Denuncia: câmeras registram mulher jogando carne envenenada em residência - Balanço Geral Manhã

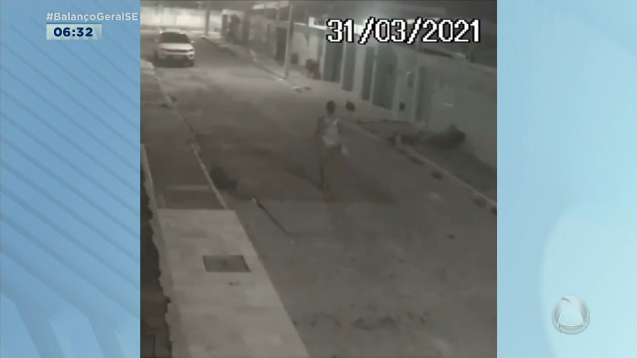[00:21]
Veja nas imagens que a mulher está na rua e quando passa na casa, ela pega a carne da bolsa e joga pelo muro da residência. Podemos ver por outro ângulo ela mirando e jogando.